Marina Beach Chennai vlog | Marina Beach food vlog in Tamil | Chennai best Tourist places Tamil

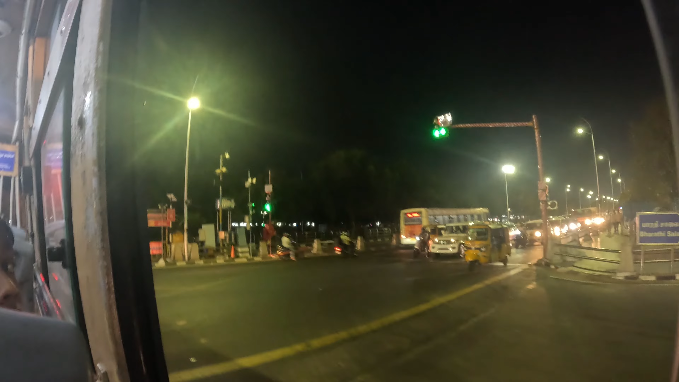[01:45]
இருட்டாயிடுச்சு பாருங்க, பஸ்ஸில் ஃபுல்லாக இருட்டு தான்.
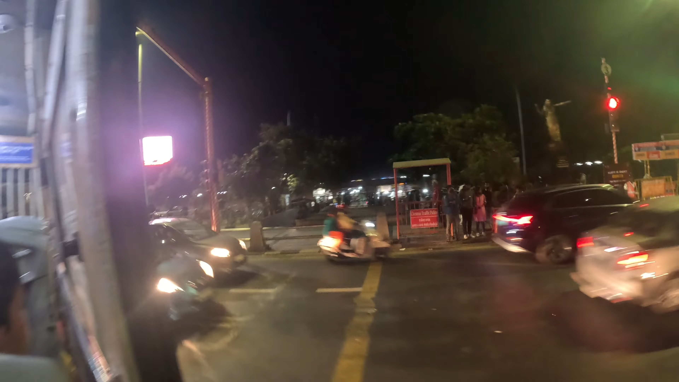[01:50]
பீச் என்ட்ரன்ஸ் வாங்க, இப்போ பஸ் ஸ்டாண்ட் போய் அப்படின்னு நம்ப.